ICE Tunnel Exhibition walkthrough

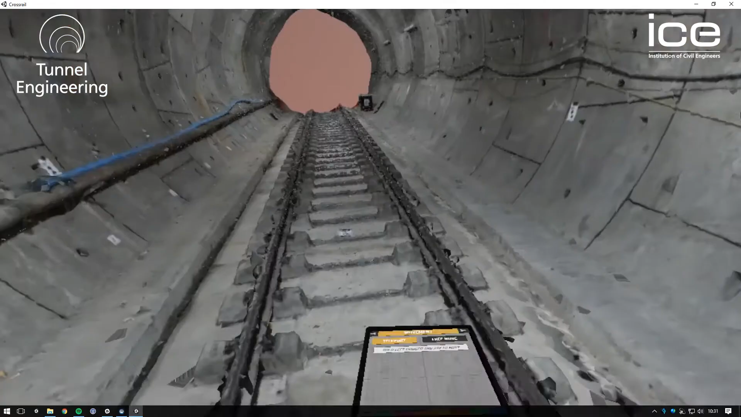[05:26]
This runs through Thames Tideway and two of the Crossrail tunnels
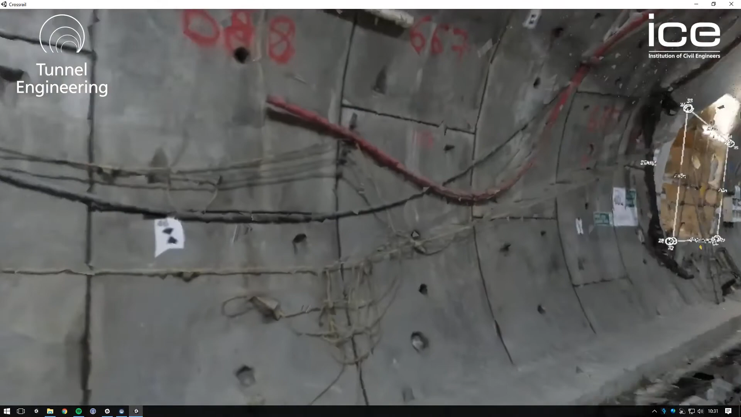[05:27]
so you can have a look around yourself in one-to-one scale VR before the railway opens in 2018.